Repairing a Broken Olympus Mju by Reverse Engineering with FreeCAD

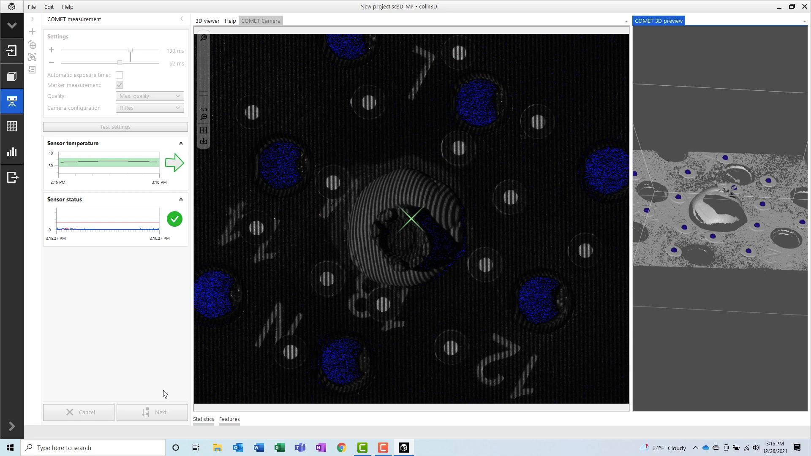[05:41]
But first, the software prompts me to sketch a plane.
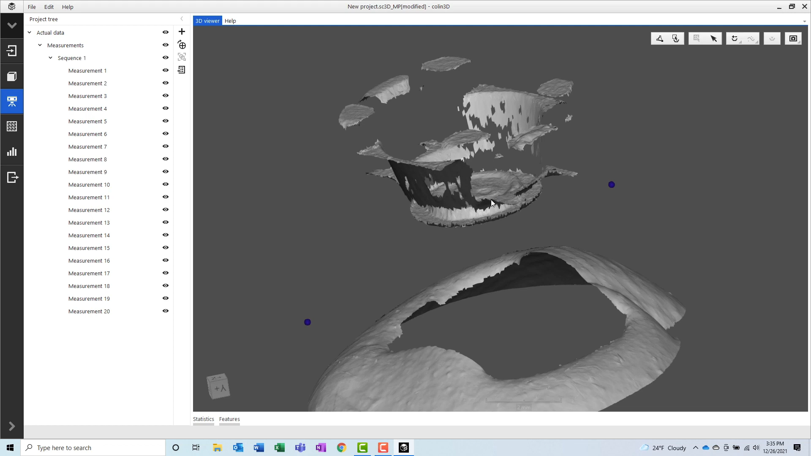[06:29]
Once all of the scans have been measured at all of the specified locations, we can see the finished result in the 3D view. As you can see, there's still a lot of missing data, so we'll need to reorient the scanner and take scans at more rotations in order to get the data that we need.
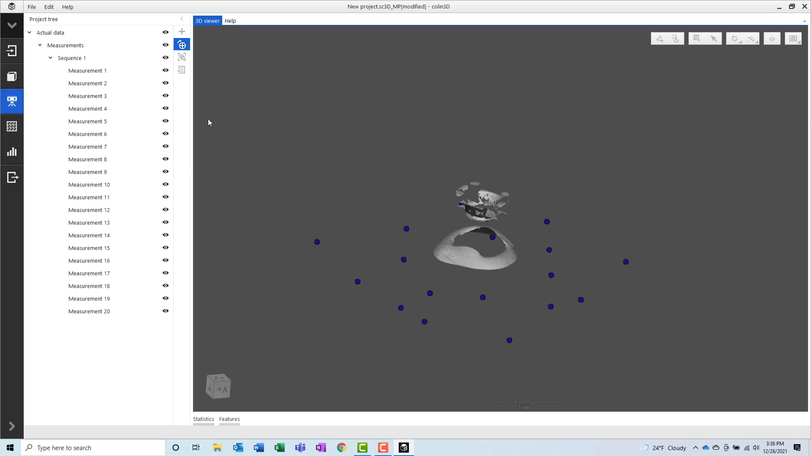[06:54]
After manually adjusting the position and orientation of the scanner, I can return to the software and after setting up my new set of rotations and checking the settings,
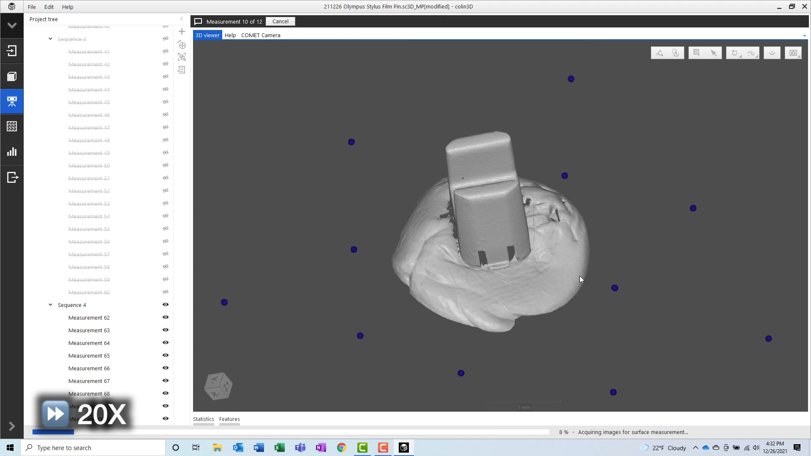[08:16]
Once we are satisfied with the amount of data that we have, we can align both sides of the part together.
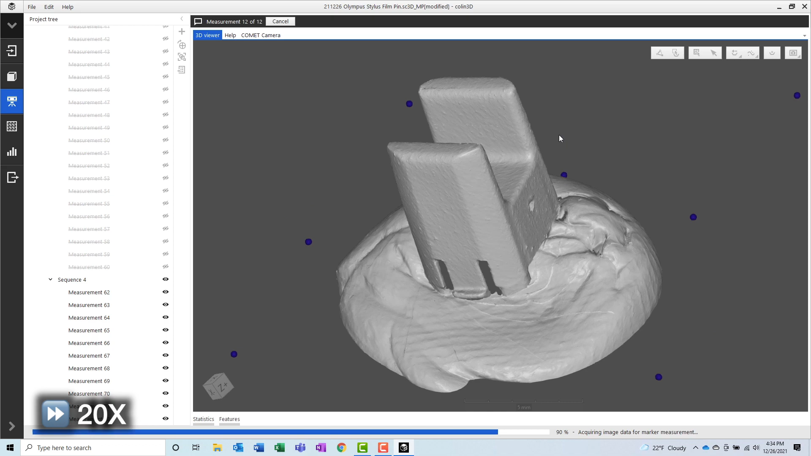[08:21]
Since we don't have any reference point stickers on the part itself, we will use the geometry of the part itself to align it.
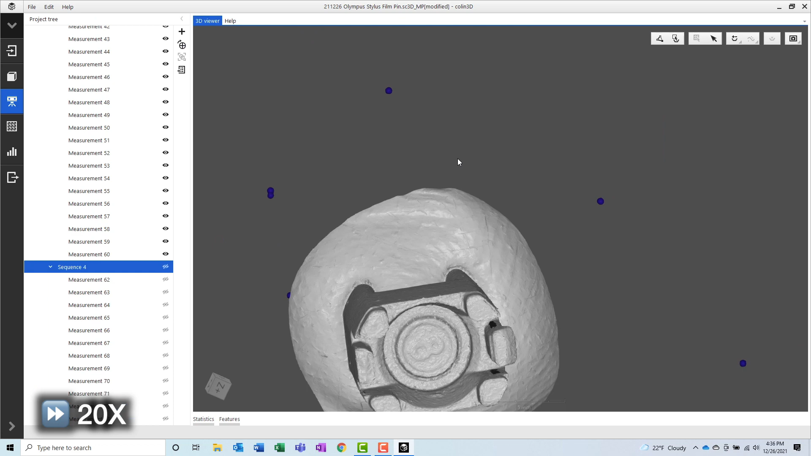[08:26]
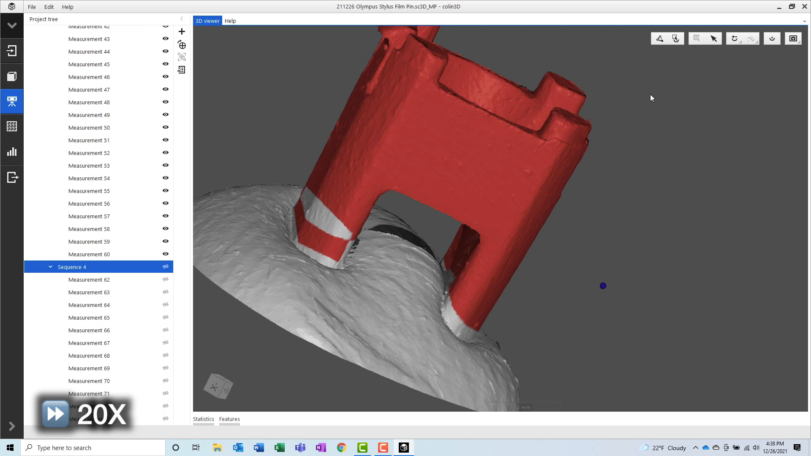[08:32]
You will notice that there's a lot of data measured on the sticky tack, so the next step in the process will be to select that data and to delete it.
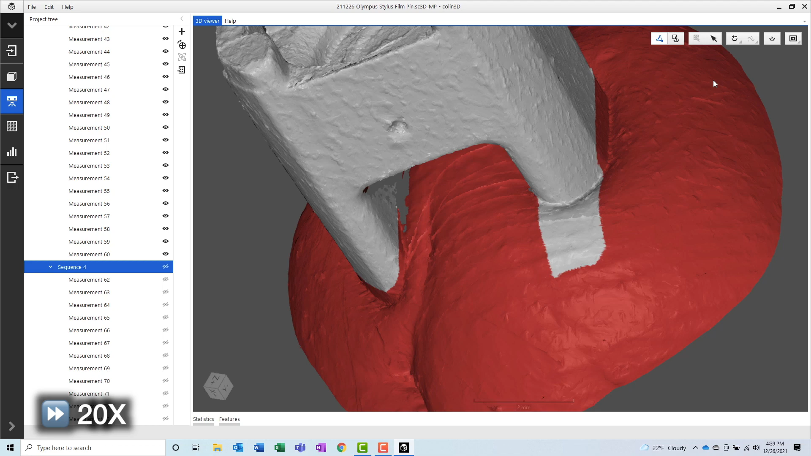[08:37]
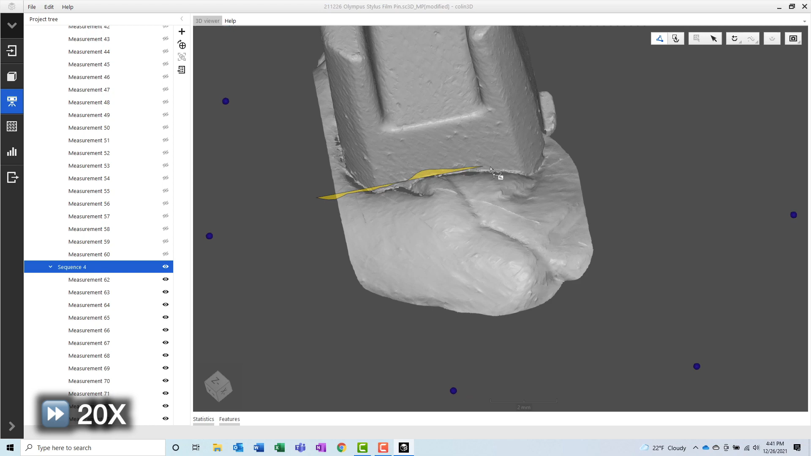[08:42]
Next, we will perform a global registration on all of the scans.
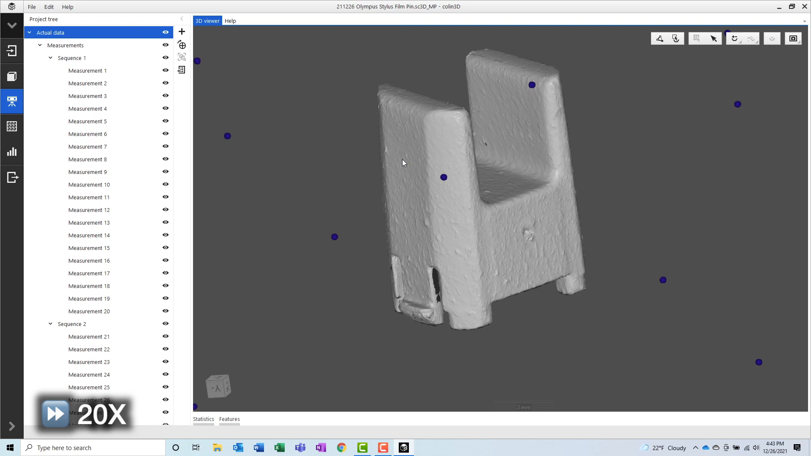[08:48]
This process will ensure that every single scan is aligned well to each other.
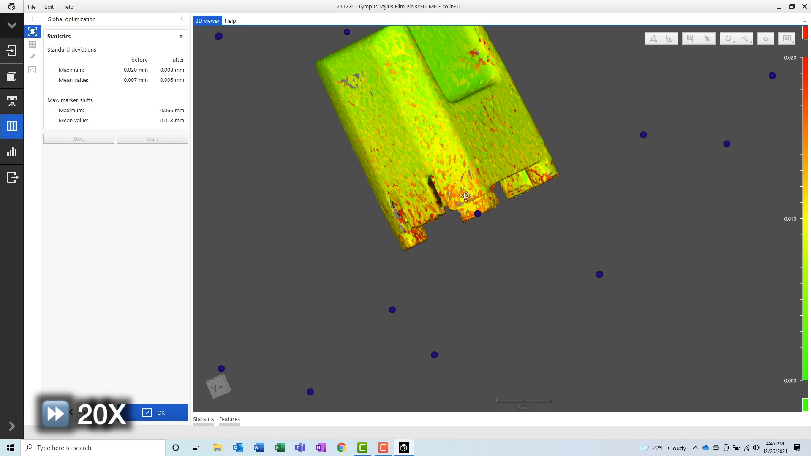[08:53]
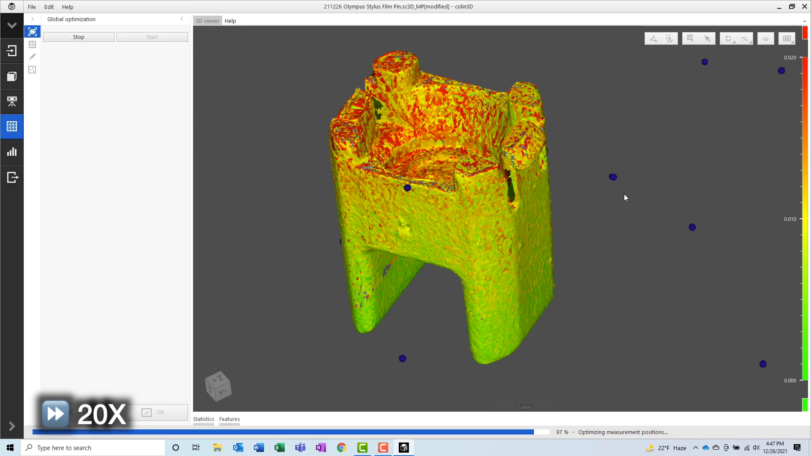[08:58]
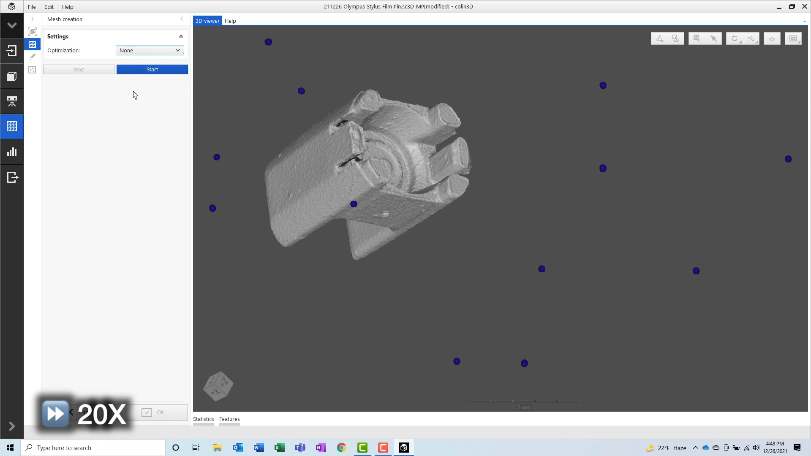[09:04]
And finally, once we have a good clean set of data, we can create a mesh from the point cloud.
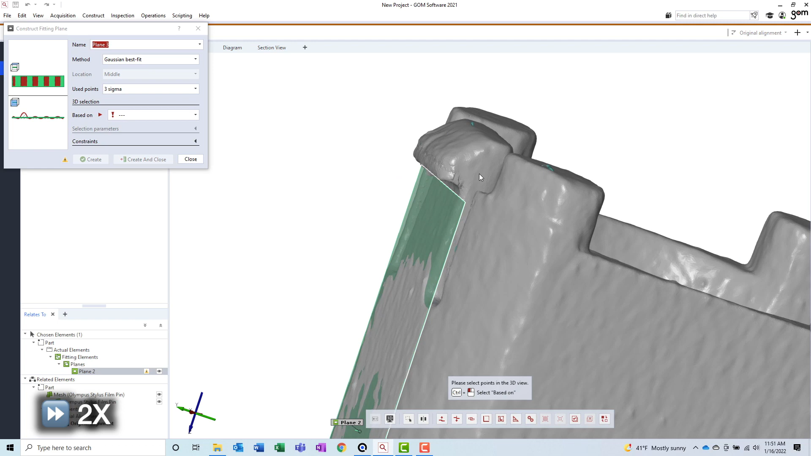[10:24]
In the case of this part, the external surfaces seem to make the most contact with the camera when this part was slid in.
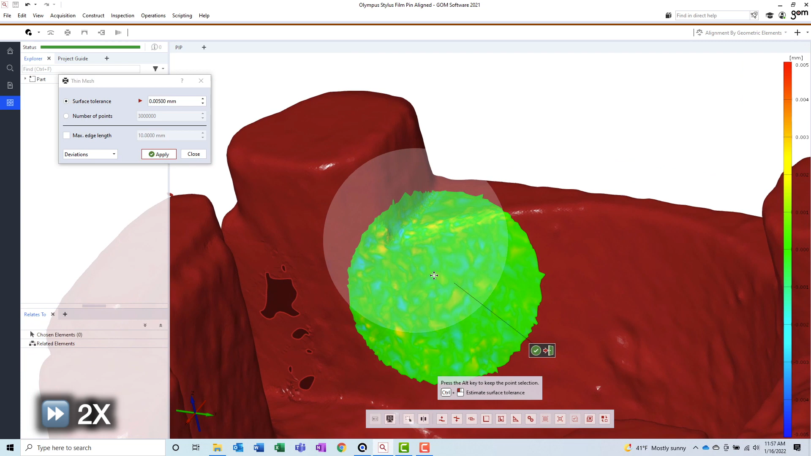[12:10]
It even allows you to see the deviations of the mesh before and after its size is reduced. This will ensure that our mesh is still accurate, despite its new reduced size.